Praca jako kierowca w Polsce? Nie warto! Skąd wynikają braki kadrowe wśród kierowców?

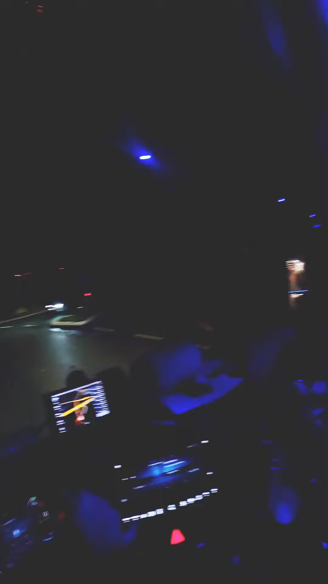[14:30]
W ogóle tam zakręt też był, więc myślałem, że on jakby jest w pewnej odległości za tą ciężarówką, ale nie, on wyprzedzał. Kurde, nie zdiagnozowałem sytuacji. No ale cóż.